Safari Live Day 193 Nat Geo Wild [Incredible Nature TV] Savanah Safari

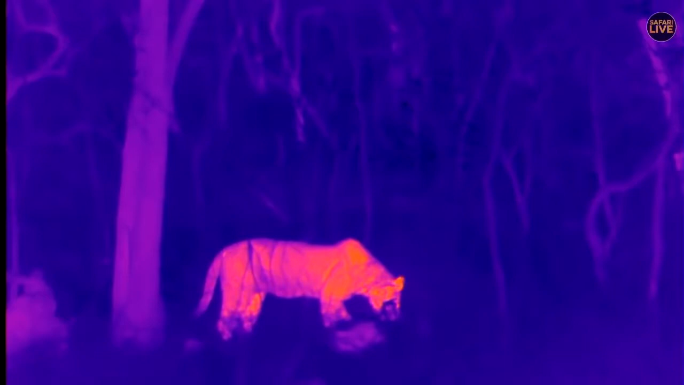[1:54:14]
Very, very cool to see these images. You can see the tree behind her that's a little bit warm from the radiated sunlight from this afternoon that is facing west. And there is the warmth of the leopard with her lukewarm animal lying on the ground. Very, very cool to see. And you can tell she's getting full because she's not lying on her tummy. It's quite uncomfortable to have a fullish belly while feeding.
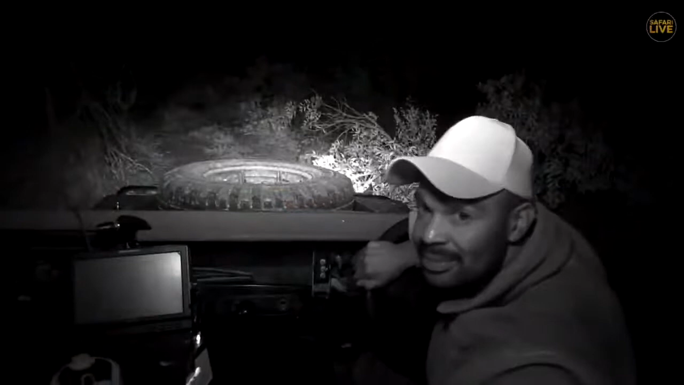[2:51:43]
Yeah, Tingana is right here with me, but it's just ahead of me behind the bushes. What I'm going to do now is I'm going to drive and see if we can have a sighting. We are going to see him just now.
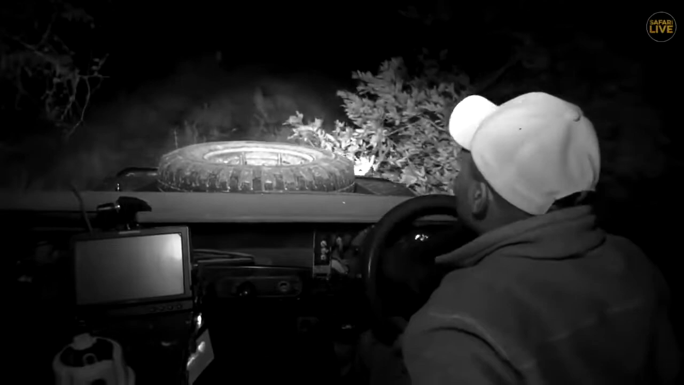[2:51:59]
It won't take long until I find him, because he's right somewhere here, somewhere in front. I'm now just entering the drainage. So I can see that now Tingana is on the road. You can see he's right walking in front of me. Still very relaxed, and it has been quite a very long distance.
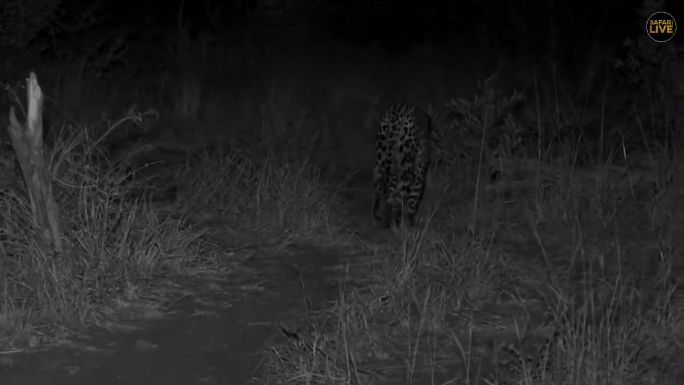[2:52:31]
I think I might have been following him for the past couple of kilometers. So I've been following him for the couple of kilometers now. So, but still he's heading towards Twins Dam, that area. Maybe he's got some other plans going to take place in that area.
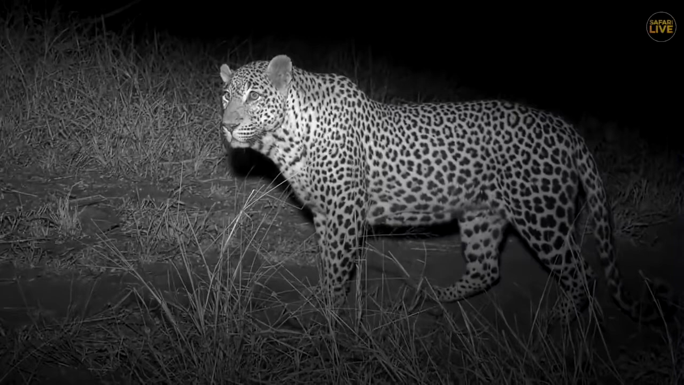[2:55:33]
Quite a beautiful animal. It's trying to pay attention to something. I can hear. I didn't get the question from Philip very nicely. If you can bring back that question.
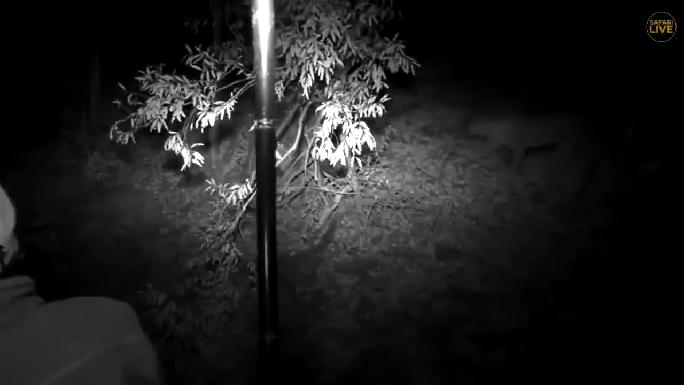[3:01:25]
So you can see now Tingana is Tingana is now going down. It's right now on the drainage line.
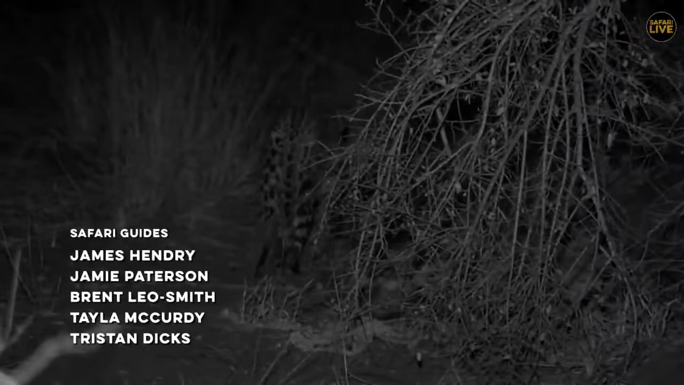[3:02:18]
Can you give me bright lights?